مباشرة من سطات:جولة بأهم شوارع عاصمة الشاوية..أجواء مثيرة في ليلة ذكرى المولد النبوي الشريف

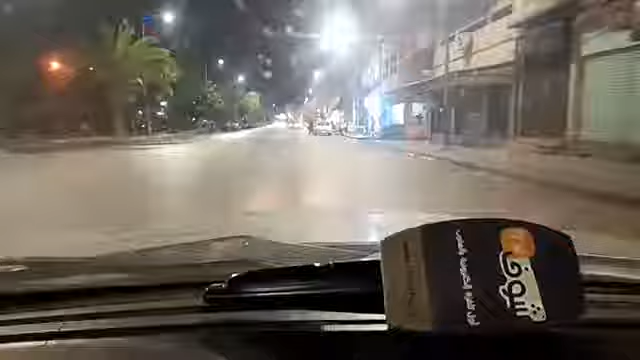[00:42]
السلام عليكم متابعي قناة شوف تي في، مساء الخير عليكم مجددا.
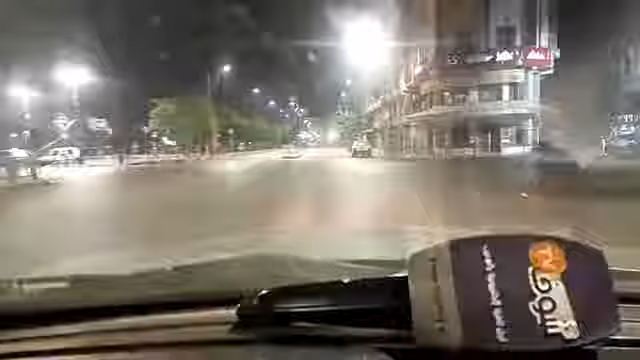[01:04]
كنحييكم على التواصل والتفاعل من خلال هذا البث المباشر من قلب مدينة سطات عاصمة الشاوية. أجواء ليلية مثيرة، قبل يعني
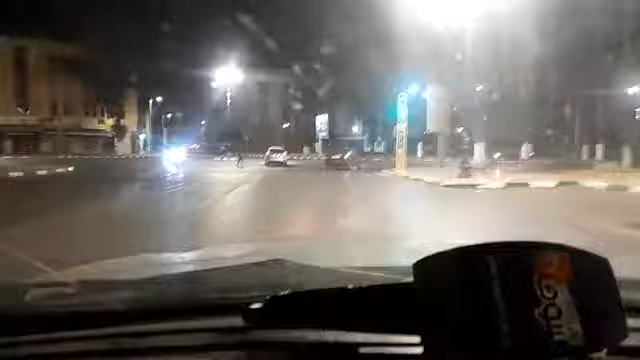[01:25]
ليلة ذكرى المولد النبوي الشريف، واللي بهد
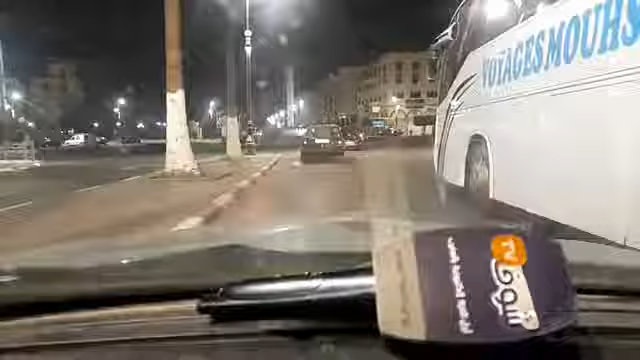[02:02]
المباشر من قلب مدينة سطات عاصمة الشاوية.
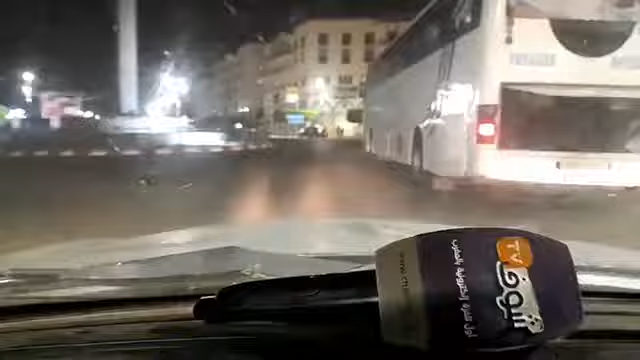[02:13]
في هذه الأثناء يعني أجواء ليلية مثيرة من القلب ديال المدينة ديال سطات، عاصمة ديال الشاوية. كنحييكم مجددا على التواصل، كنحييكم على التفاعل من خلال هذا البث المباشر. هذه هي مجمل أجواء متتبعي قناة شوف تي في من قلب مدينة سطات.
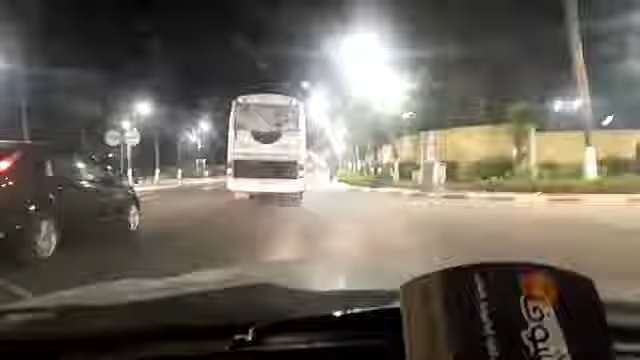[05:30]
بغينا نعرفوا متتبعي قناة شوف تي في يعني كنقول لكم الأجواء كيفيرة من القلب ديال المدينة ديال سطات العاصمة ديال الشاوية. بغينا نعرفوا الأجواء كيف دايرة عندكم بالمدن ديالكم،
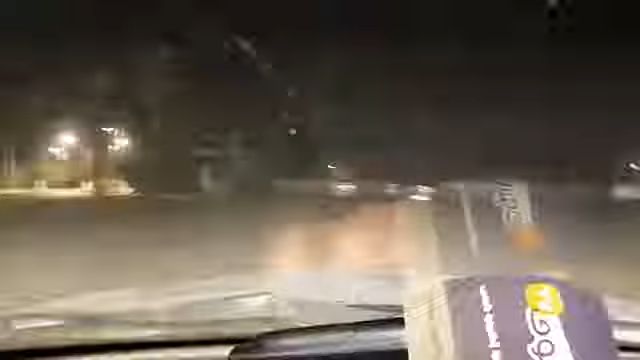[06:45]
كيف ما كتشوفوا يعني أجواء ليلية مثيرة
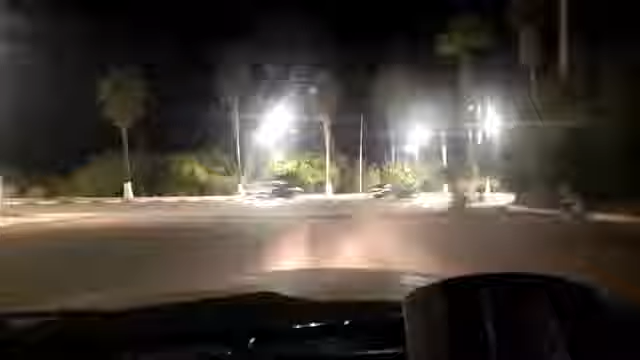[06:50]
بأهم الشوارع مدينة ديال سطات العاصمة ديال الشاوية.
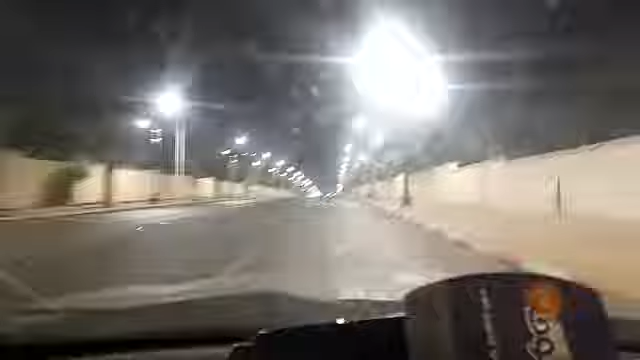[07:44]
البلاد جلالة الملك محمد السادس دام له النصر والتمكين بعد حلول هذه الذكرى على مولد النبوي الشريف. نشكركم متابعينا مشاهدينا الأوفياء قناة شوف تيفي من خلال هذا البث المباشر. كيف ما تشوفوا يعني جولة ليلية من أهم الشوارع
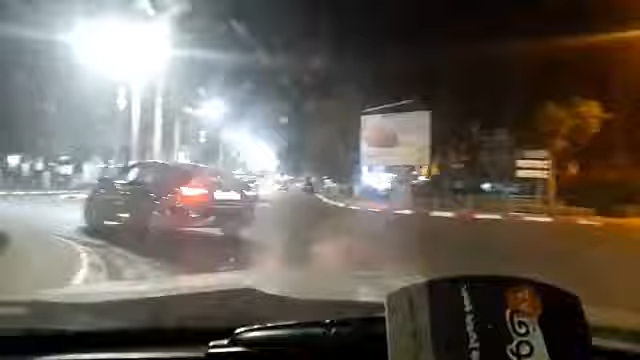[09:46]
هدوء شبه تام وأجواء مثيرة من قلب ديال المدينة ديال سطات العاصمة ديال الشاوية. كنحيوكم مجددا متتبعي قناة شوف تيفي، كنحيوكم على التواصل، كنحيوكم على التفاعل.